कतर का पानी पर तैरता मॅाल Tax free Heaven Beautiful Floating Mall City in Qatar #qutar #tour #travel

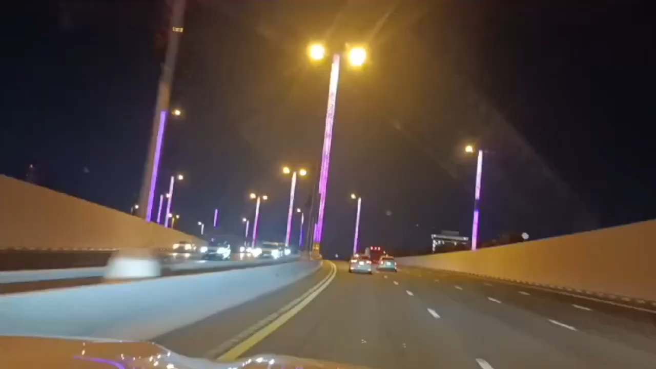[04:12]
यहां की नाइट लाइज भी काफी अच्छी है और सडकें बहुत चौडी बिलकुल साफ सुतरी हैं।